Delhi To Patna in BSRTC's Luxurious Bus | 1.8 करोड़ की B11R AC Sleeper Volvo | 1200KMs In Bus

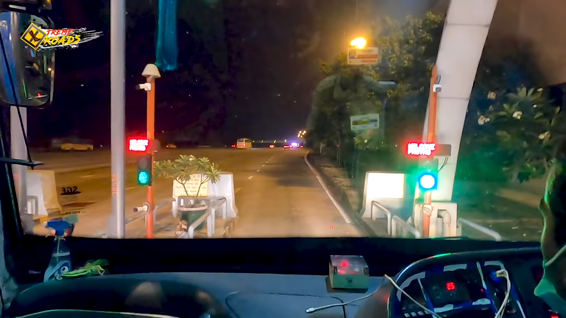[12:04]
दोस्तों फास्ट टैग लाइन, बेसिकली जब टोल आता है हाईवेज पर तब बहुत परेशानी होती है,
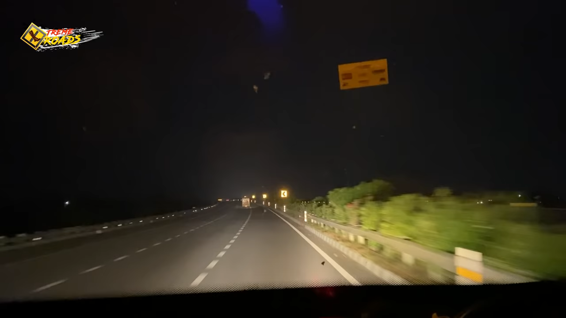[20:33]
थोड़ा थोड़ा आपको लुफ्त उठाने का मौका मिलेगा क्योंकि अभी हम हैं आगरा लखनऊ एक्सप्रेस हाईवे पर. दादा बाय बाय, गुड नाइट. हाय मेरी लाइट.
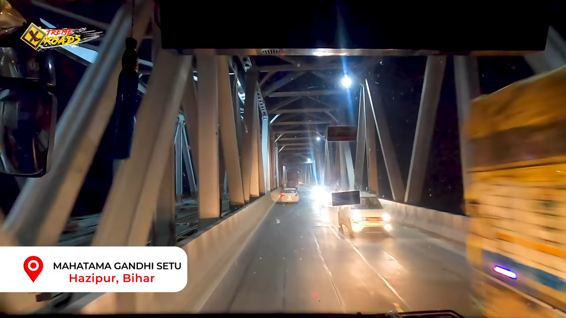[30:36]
और ये वही महात्मा गांधी सेतु है जो जर्जर हालत में रहा है काफ़ी सालों तक,